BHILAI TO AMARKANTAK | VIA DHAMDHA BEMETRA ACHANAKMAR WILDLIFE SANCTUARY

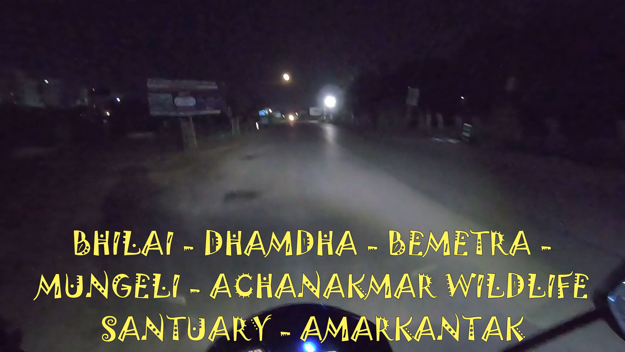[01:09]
तो आगे पूरा देखना भाई ये वीडियो को और लाइक ज़रूर करना।
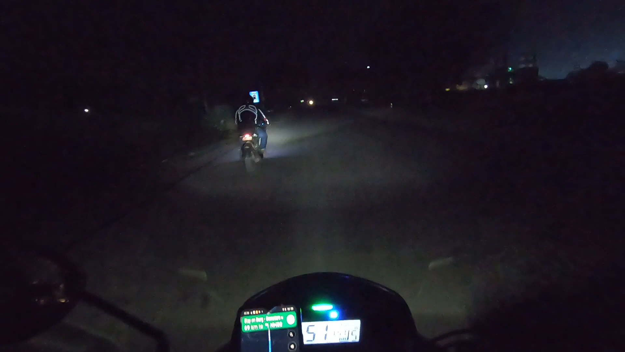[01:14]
तो इस गाड़ी का जो लाइट है मुझे तो कुछ खास पसंद नहीं आ रहा है, और अब सौरभ की गाड़ी के RS 200 की लाइट देख सकते हो कितना ब्राइट है। मेरी गाड़ी का लाइट तब समझ में आता है जब ये कम्प्लीटली डार्क होता है।
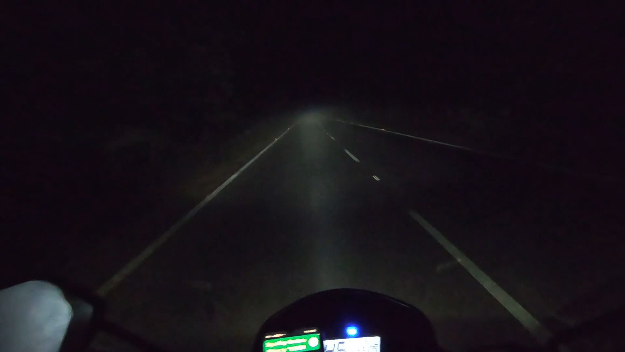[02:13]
जैकेट ले। अच्छी खासी फॉग है यार, और रोड इज जस्ट ऑसम, गजब रोड है, गजब।